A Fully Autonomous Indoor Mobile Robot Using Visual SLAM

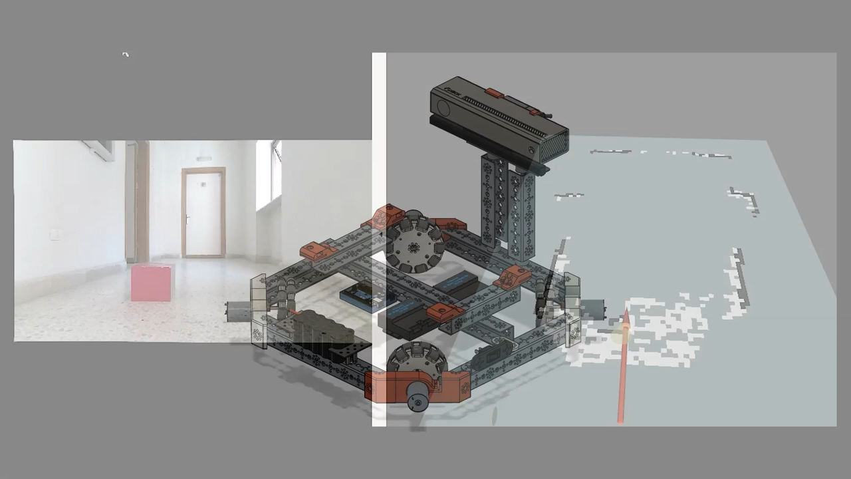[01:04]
As we can see, there are three regions, black, which indicates that there is an obstacle in that place,
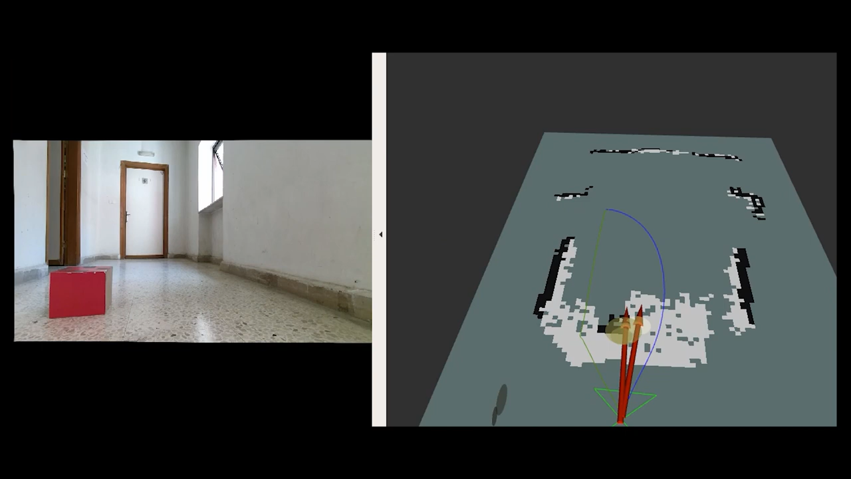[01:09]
white, which means the robot is free to move around, dark grey, which is the end noun for the robot.
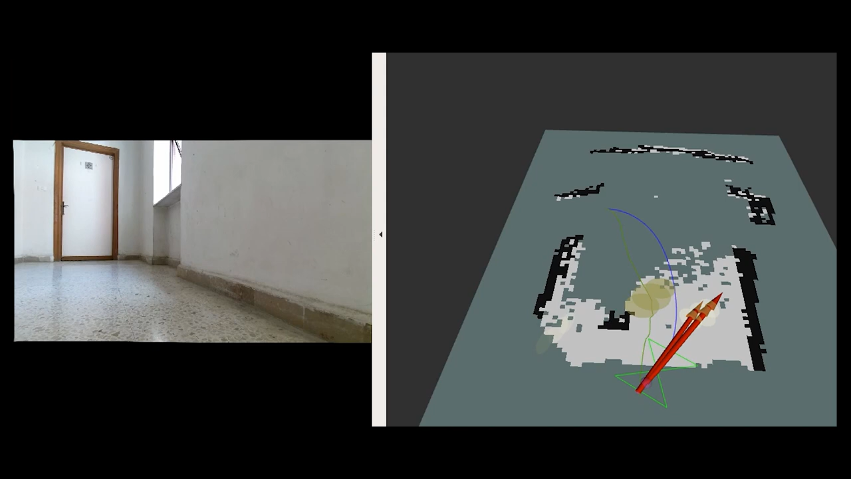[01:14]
In addition, the red arrow shows the position and the orientation of the robot.
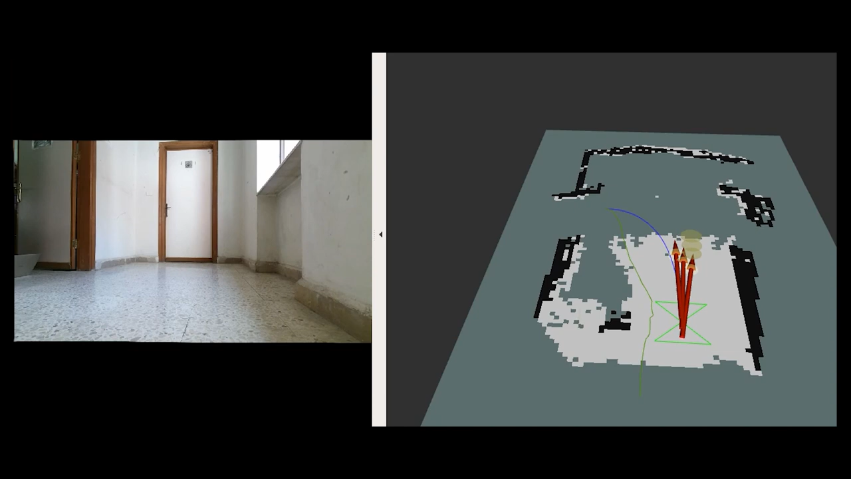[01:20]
In other words, this is the result of localization parts. The IGESTRA algorithm is being used as a global planner to navigate from one point to another.
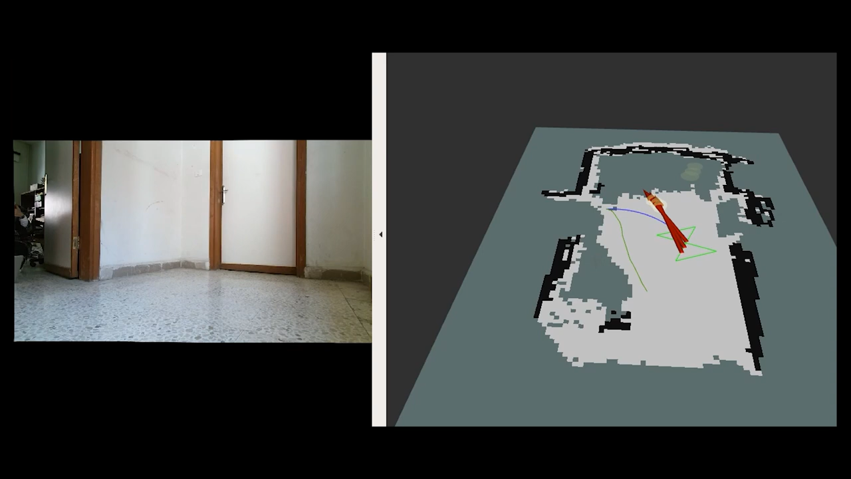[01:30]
This can be shown as the green path inside the map,
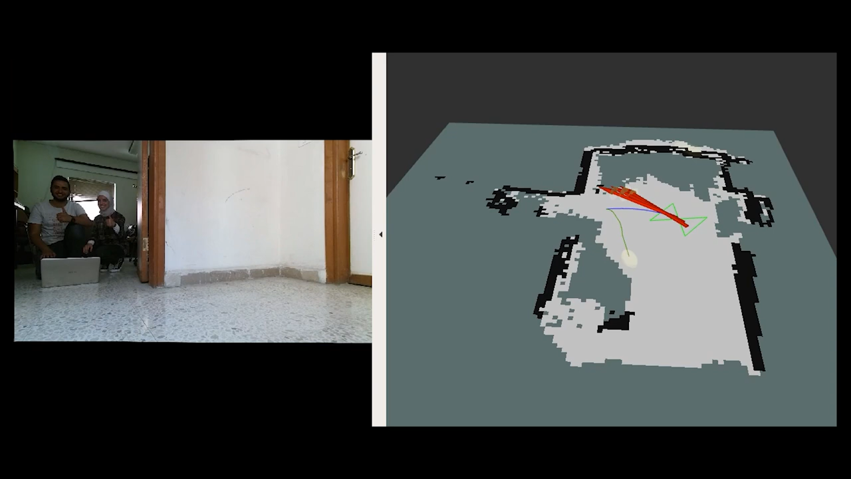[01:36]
while for local planner, timed elastic band is used. This is represented as the blue path.